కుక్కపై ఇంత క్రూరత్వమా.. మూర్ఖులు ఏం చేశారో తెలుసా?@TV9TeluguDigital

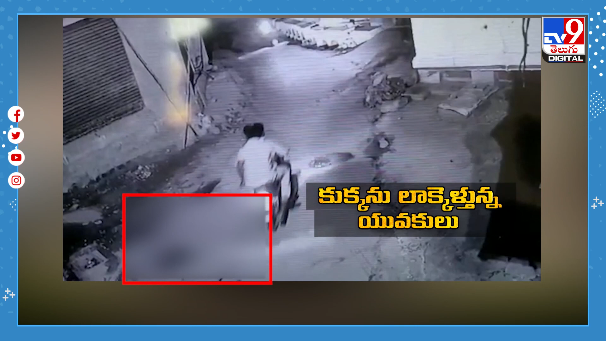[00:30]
मुन्सपल परिदिलो इद्धर व्यक्तिलो ओकुक्क कु ताडु कट्टी रोडल गुण्डा इर्चकिल्यारु इन्दुकु सम्मन्दिन्चु नद्रुस्ट्यालो सीसी केमेरालो रिकोड़ैया इवी वीडियो कास्ता वैरेल